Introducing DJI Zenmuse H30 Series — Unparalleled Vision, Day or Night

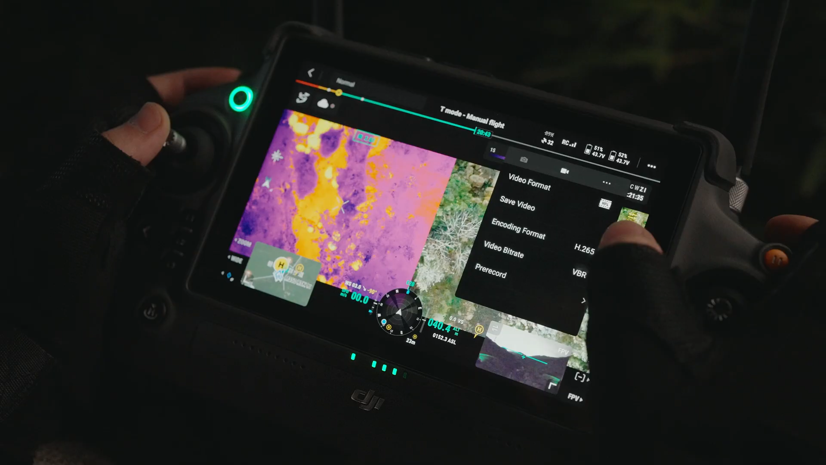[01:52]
the H30T features up to 30 seconds of pre-recording.
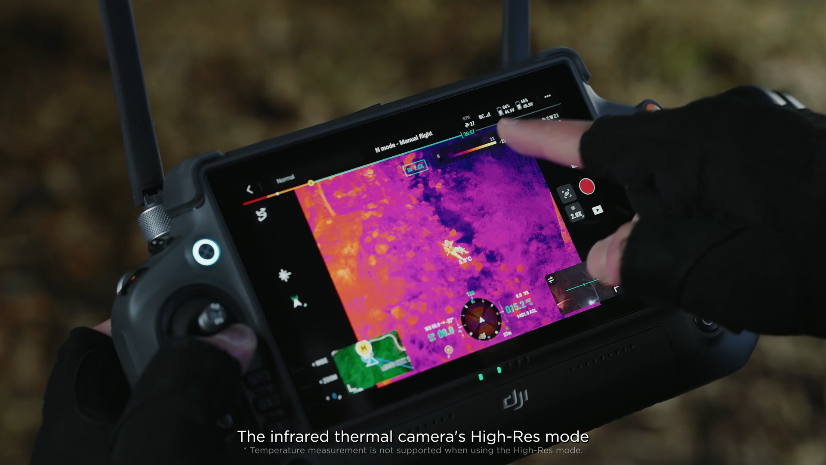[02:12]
The infrared thermal camera's high-res mode allows
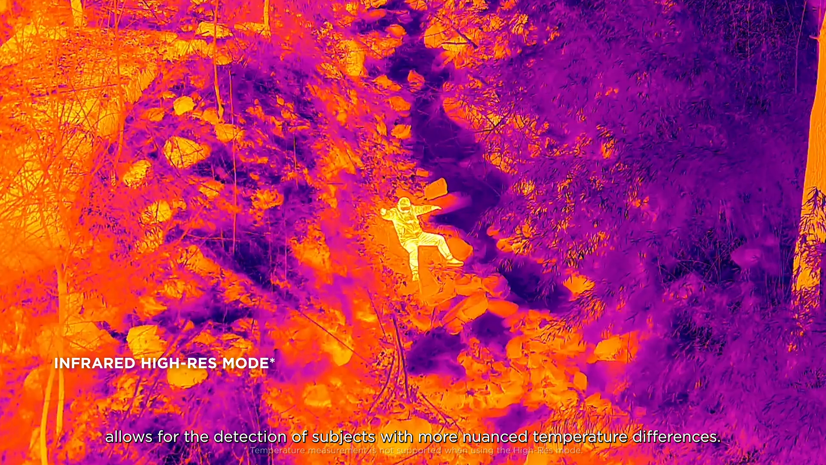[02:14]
for the detection of subjects with more nuanced temperature differences.
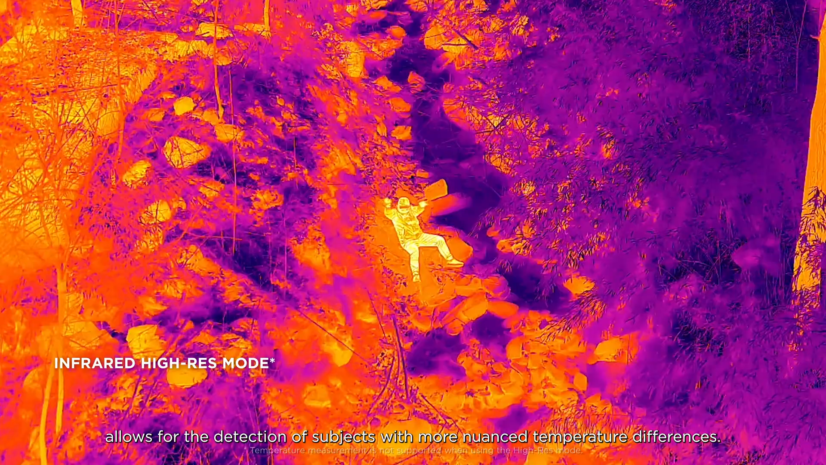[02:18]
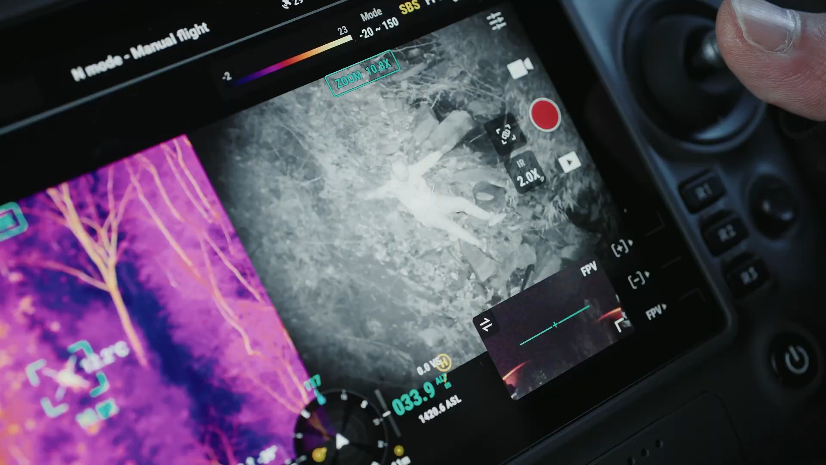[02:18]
This enables operators to more quickly locate subjects.